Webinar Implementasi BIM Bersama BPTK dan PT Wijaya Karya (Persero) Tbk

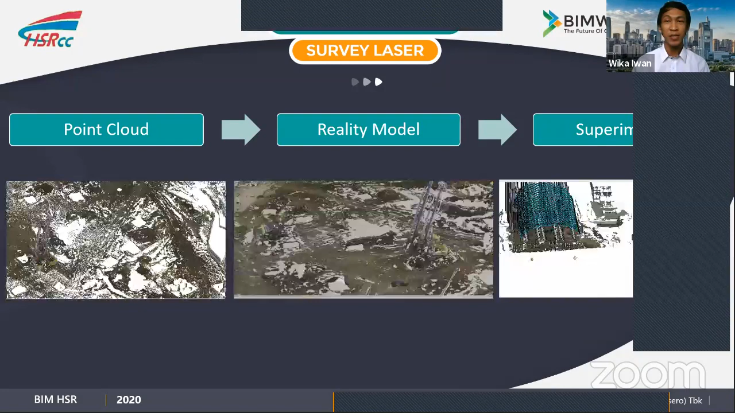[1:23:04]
Halim Perdana Kusuma untuk itu ketika kita cek di AirMap ya mungkin untuk teman-teman disini ada yang pilot drone mungkin tau ya lokasi-lokasi yang dimana membutuhkan izin
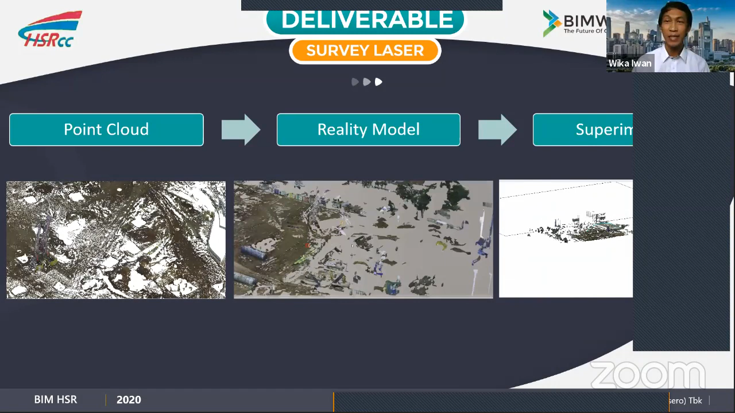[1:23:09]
ketika mau terbang seperti itu nah disini kita membuat optimasi ya ketika kita menunggu no time untuk terbang dan penggunaan laser scanner itu lebih cepat mana seperti itu nah disini kami menggunakan laser scanner ini karena dirasa lebih efektif jika dibandingkan dengan penggunaan drone selain kita menunggu waktu izin terbangnya yang lama penggunaan ini juga relatif lebih mudah
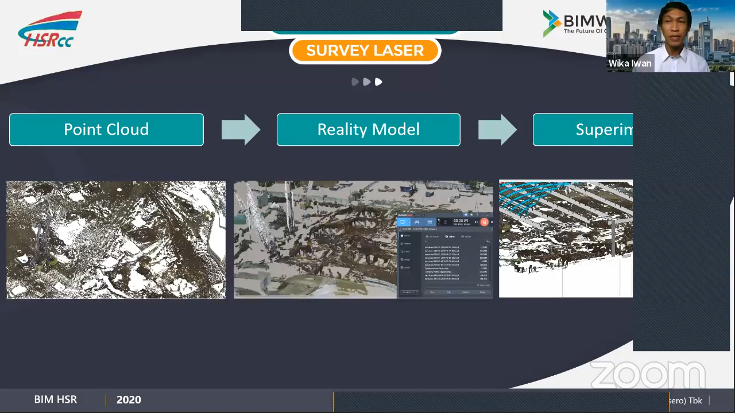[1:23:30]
karena luasnya nggak terlalu luas ya sebenarnya sekitar 40 ribu 40 ribu meter persegi jadi kita putuskan menggunakan laser scanner jadi dari laser scanner tadi kan kita menghasilkan namanya point code yaitu berupa titik-titik kemudian kita olah dengan namanya tadi softwarenya cyclone kemudian kita masukkan ke
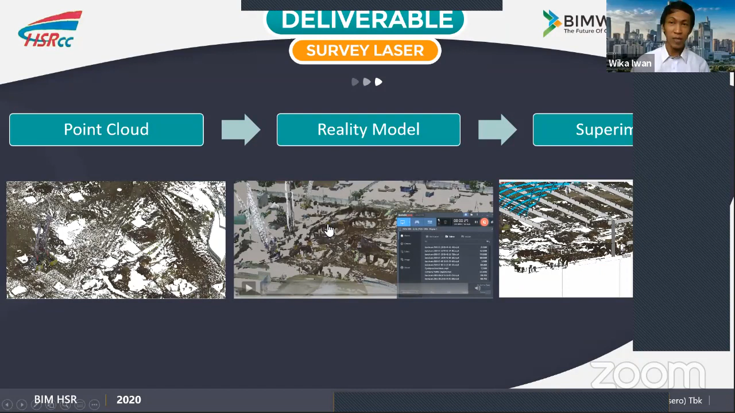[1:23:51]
context capture dan sehingga kita dapatkan namanya reality modeling yang akhirnya nanti bakal kita superimpose dengan model kita model 3D kita seperti itu
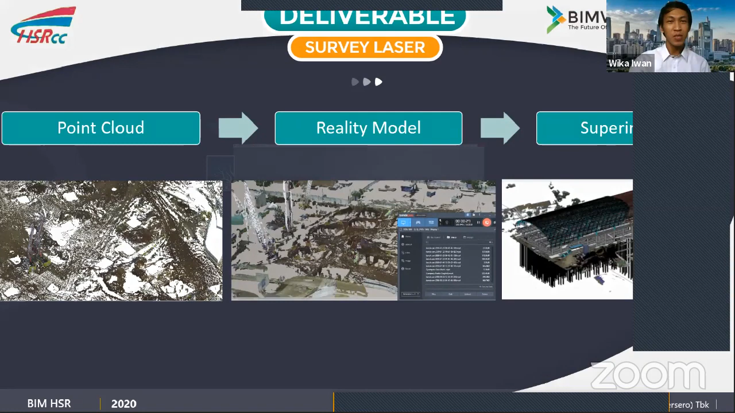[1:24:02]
dan selanjutnya adalah output yang kita dapatkan dari proses 3D modeling